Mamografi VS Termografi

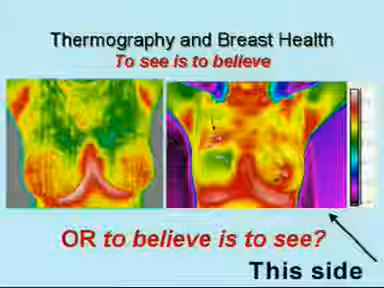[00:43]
This is a lady who has undergone a mammogram, an ultrasound. The doctor said, nothing wrong. But she said, cannot be nothing wrong. I don't feel good about my breast. So now, she is in a dilemma.
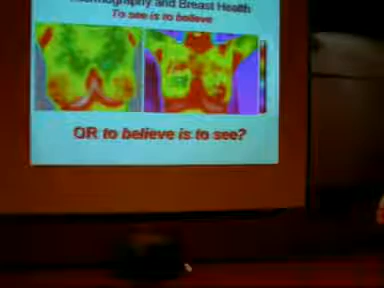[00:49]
Fortunately, she came to our center and I managed to have that camera. We took a picture of her breast. And there you see. If you look at the right, it is green. That is nice. But you look at the left, you see the difference. Sure, on this side, you see the nipple, they are very red, very hot. So, the nipple is hot. Now, if you stick a thermometer in the mouth, and it is a difference of two degrees.
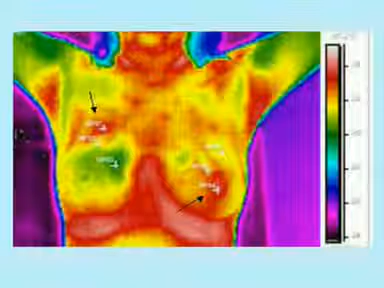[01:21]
The fellow will go, go, go, go, go, go. Now, if the temperature is high. Right? Then you see it is sick. And the same thing, this breast is sick. She knows that her breast was not feeling good.
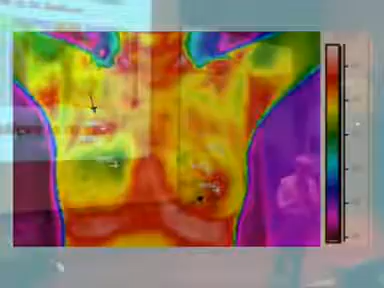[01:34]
But the mammogram, the other sound does not show up. Therefore, nothing wrong. And many, many times, I have got this story instead. Nothing wrong, nothing wrong. After that, pop, it is cancelled.